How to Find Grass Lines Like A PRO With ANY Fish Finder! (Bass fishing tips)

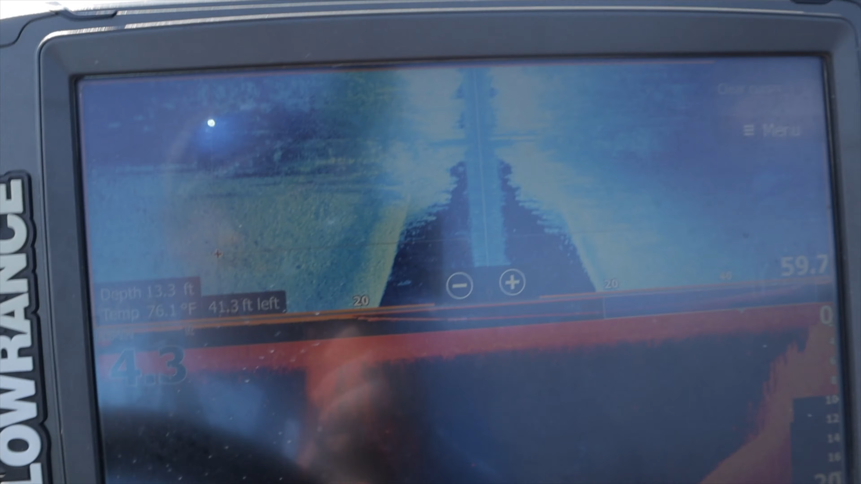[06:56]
On screen: depth 13.3 ft, water 76.1°F
If you look on my structure scan up here you won't see fish but you can see
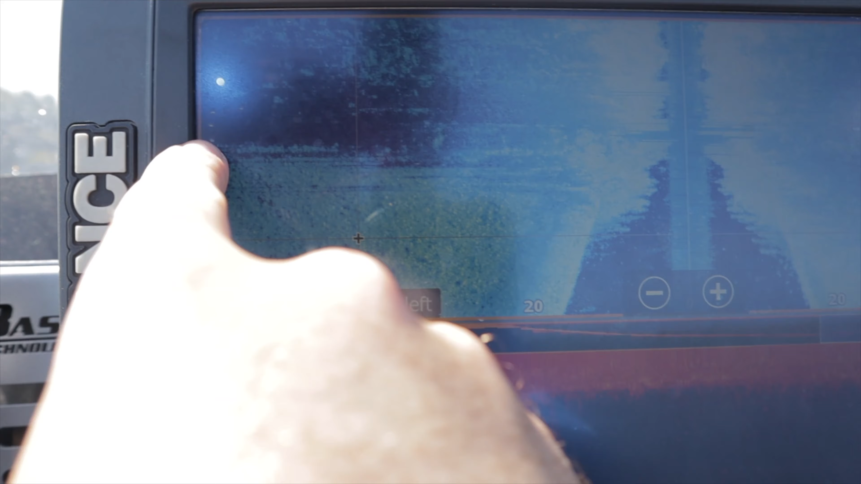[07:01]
this grass line is a pretty straight line right here and then as I come over this way
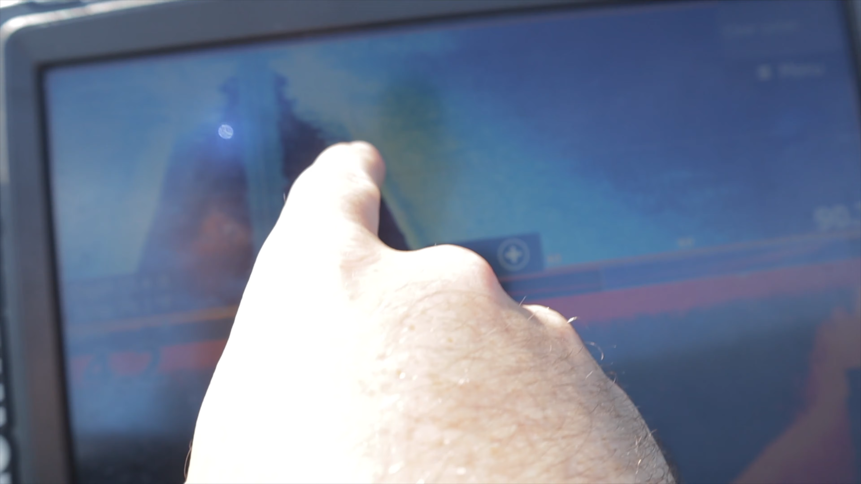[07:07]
this is the grass line that actually sticks out to a point over here
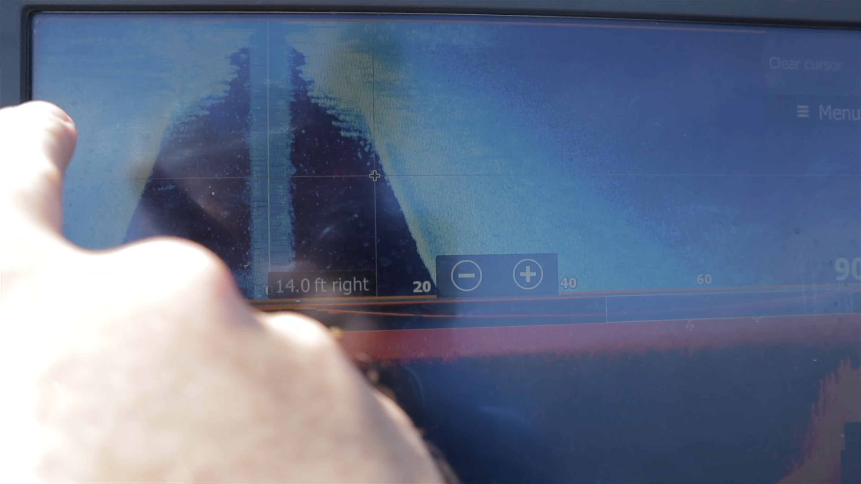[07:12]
so it comes down as a diagonal and out like this so if I wanted to I could
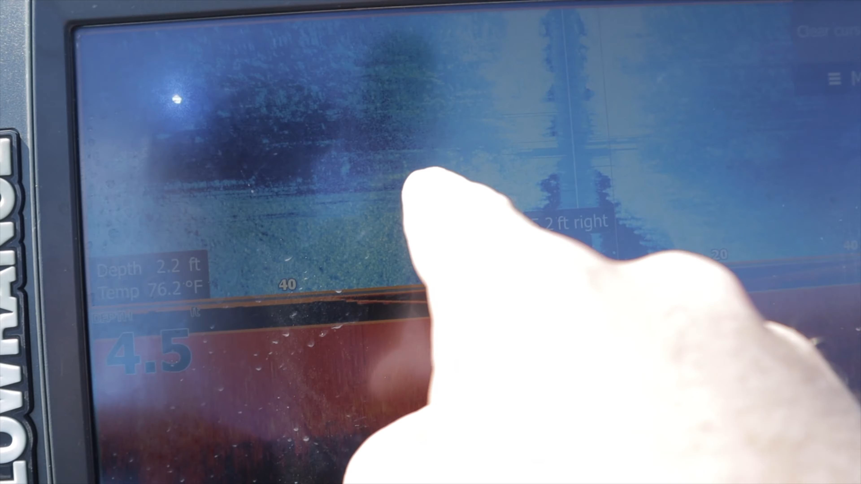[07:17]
On screen: depth 2.2 ft, water 76.2°F
put a waypoint there a waypoint there and a waypoint there and I just marked 100
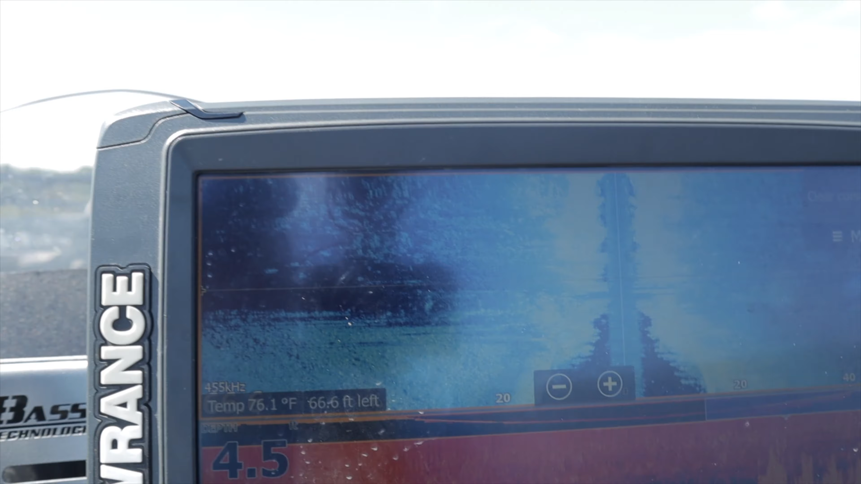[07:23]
On screen: water 76.1°F
feet of grass line in one pass and then you'd go the next 100 feet
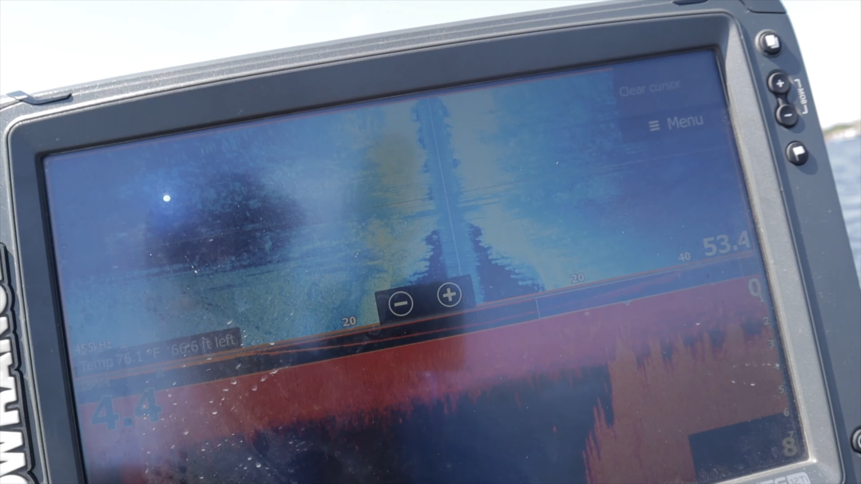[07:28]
over and you can very clearly mark over and over and over again where the grass line goes.
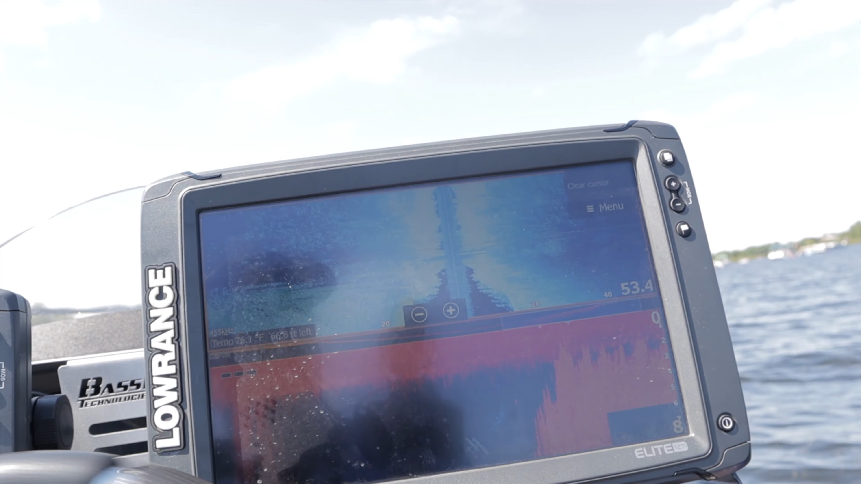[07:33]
You could see if there's points, if there's rock piles down there, if there's a hole in the grass.
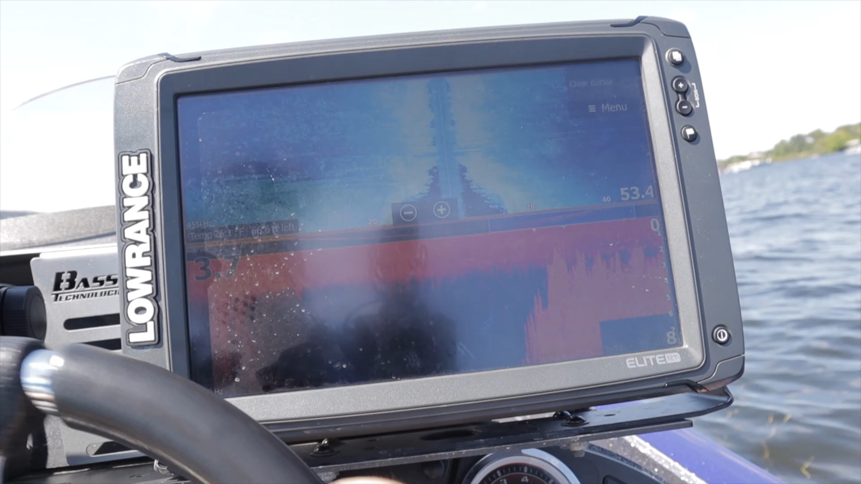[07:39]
You could pretty much see everything you need to see by going back and forth on that grass line like that with the side scan.